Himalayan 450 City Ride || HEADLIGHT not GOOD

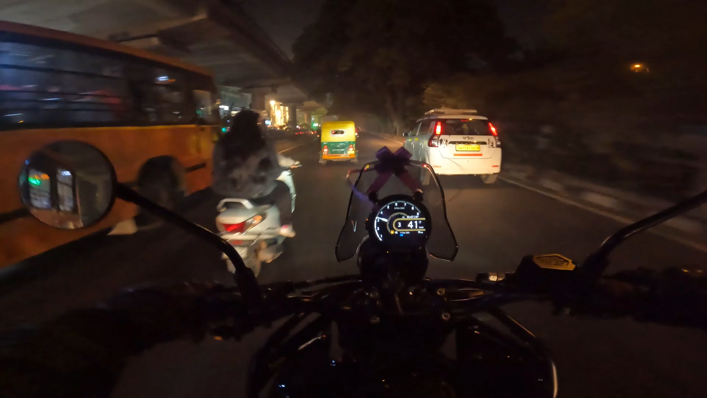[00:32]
बट ठीक है जो इसकी हैंडलिंग ऐसे चितनी ज्यादा मिर को दिक्कत नहीं कर रही है ट्रैफिक में थोड़ी सी नहीं है तो इसलिए देख के चलना पड़ रहा है यार नहीं चीज का होता है नो थोड़ा सा
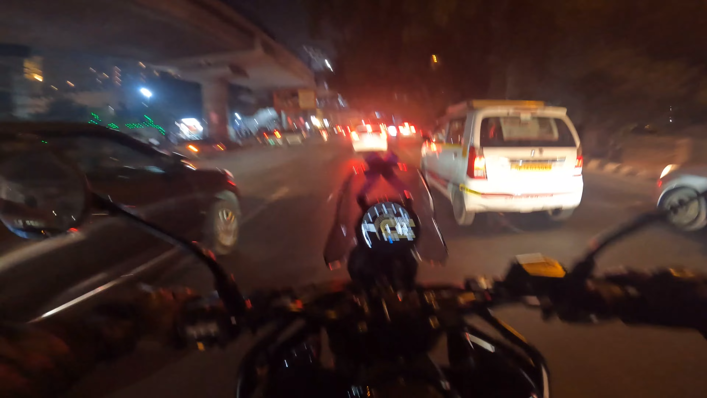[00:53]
तो फोर्थ गेर में फोर्टी पे भी आराम से चल रही है कोई वो नहीं है यह जिएर शिफ्टिंग में
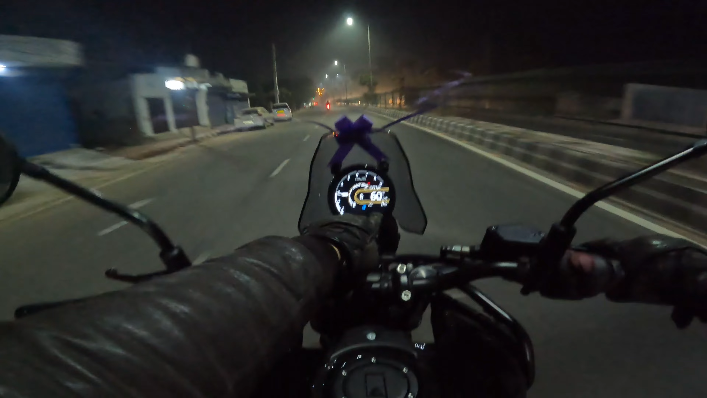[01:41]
आप देखो आप हमने 33 किलोमेटर अरड़ी चला चुके हैं शोरूम के बाद से और जो है नाइट में
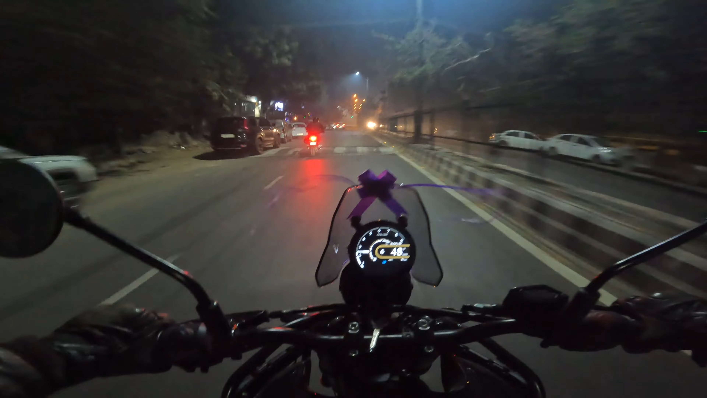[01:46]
थोड़ा सा मेरे को यह लग रहा है कि जो लाइट है
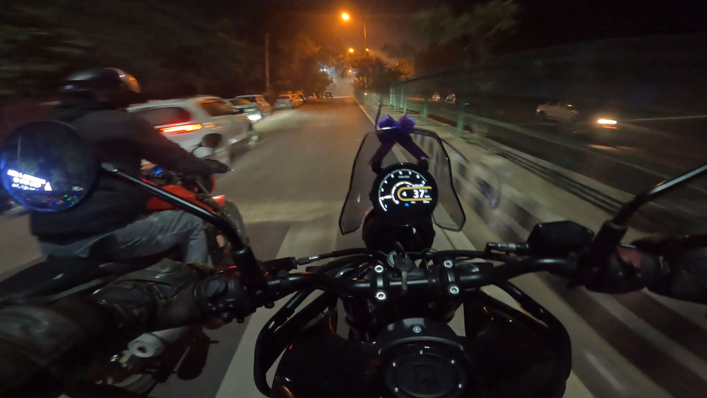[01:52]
वो इतना ज्यादा अच्छा परफॉर्म नहीं कर रही है तो डेफिनेटली हमने अपने को जो है फोग लेंप तो इसमें ज़रूर इंस्टोल करवाने पड़ेंगे फिलाल अभी तो यह वेट है कि
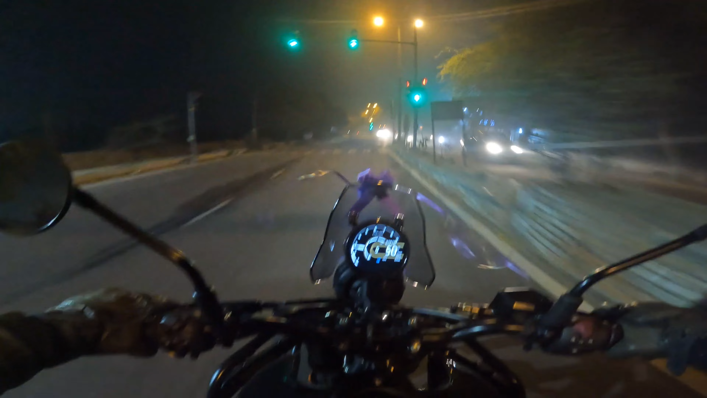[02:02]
यार इसकी असेसरीज वगरा कब आएंगी क्या आएंगी अभी तक तो जो है स्ट्रीट लाइट थी तो वहां पे थोड़ा बहुत दिख रहा था बलब बैटर था इसका व
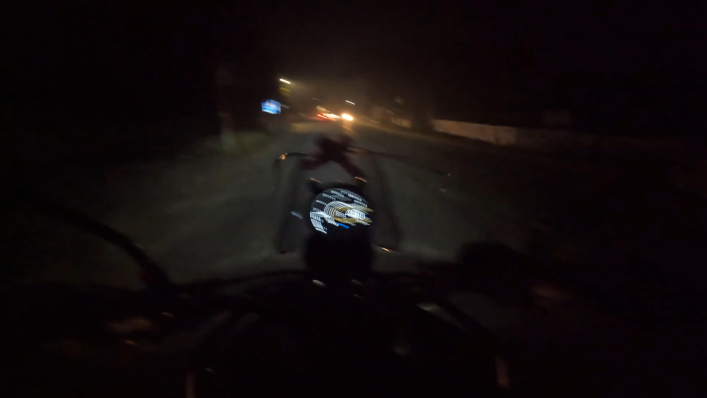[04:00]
तो मुझे इसकी हैडलैम्प उतनी खास मतलब इंप्रेस्ट नहीं कर पाई कि यार बहुत बढ़िया है क्योंकि और अल्दो जो LED हैडलाइट्स है उनसे बेटर हेलोजन होती है बट क्योंकि यह बहुत ज्यादा ब्राइट होती है सामने वाले को तो काफी ज्यादा लगती है
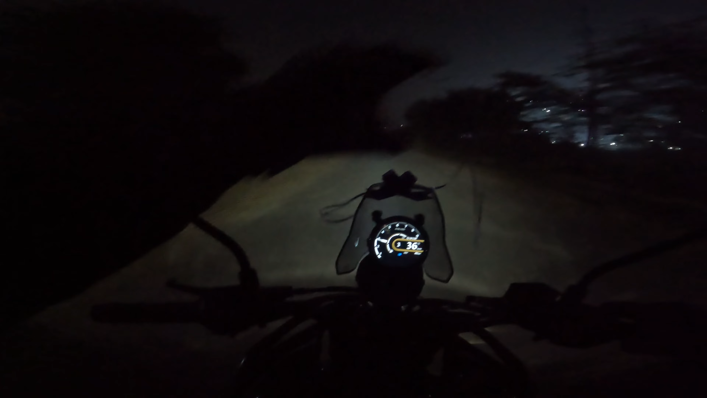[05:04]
स्ट्रीट लाइट नहीं है पूरा जंगल वाला एरिया अभी डवलमेंट में चल रहा है यह वाला एरिया तो और ठीक ठीक सी लाइट लग रही है मुझ
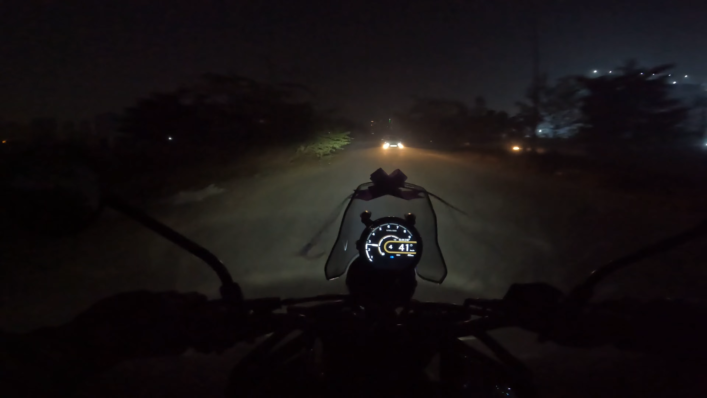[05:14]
अंदो यह फुल सेटिंग पर है हाई बीम पर भी कर रखे मैंने तो ठीक है डीसेंट है बट नोट दा बेस्ट
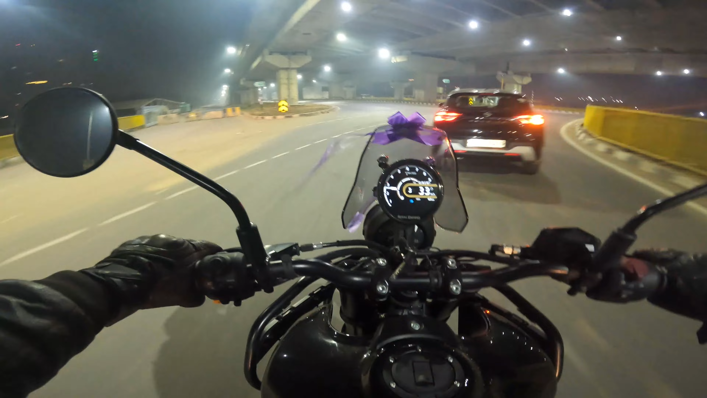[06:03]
को जो है लंबी राइट पर निकलना है तो कोई ऐसा प्रोब्लम मेरे को फेस ना हो तो पूरी टेस्टिंग आज ही कर लेंगे डिलीवरी के बाद ही बाई बाई � तो यह लोग आप थोड़ा सा
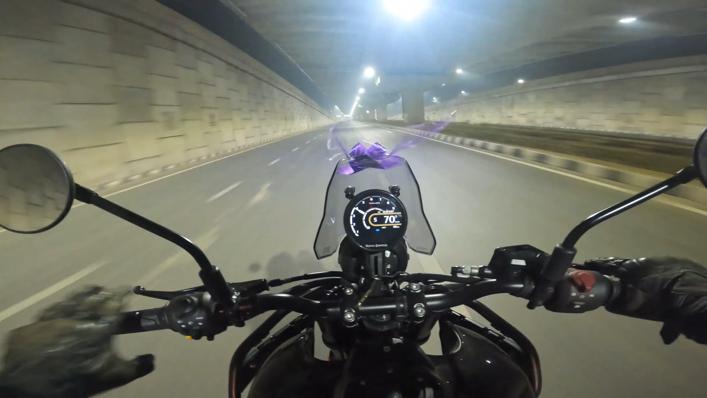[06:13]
लेट देख रहे होगे डिलीवरी के लेकिन ठीक है इसकी नाइट वाली टेस्टिंग कूरी कम्प्लीट आज कर लेगे हैं तो यहाँ पर लाइट है कोई दिक्कत नहीं हो रही और रोड भी खुले हैं तो ऐसाच कोई इशू नहीं है इस ला� कर रहा है और इसके बाद भी बढ़िया दिख रहा है और फर्स क्लास रोड बना हुआ है